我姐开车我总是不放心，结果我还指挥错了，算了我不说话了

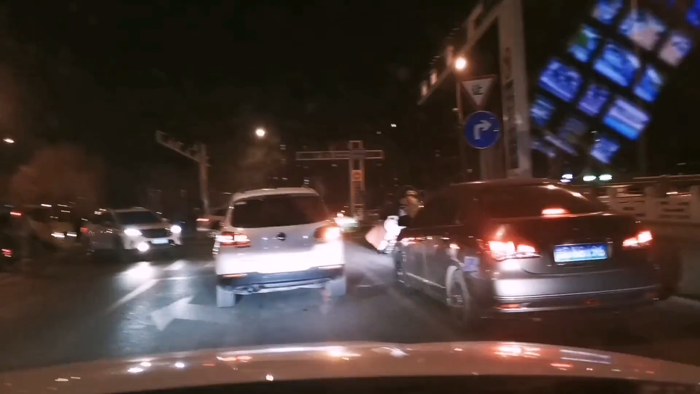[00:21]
都弄了弄了 弄了还又短左转那边 左转你看过 明白这道吗左转 这不叫左转吗谁主公主不左转吗你看看前面又到你看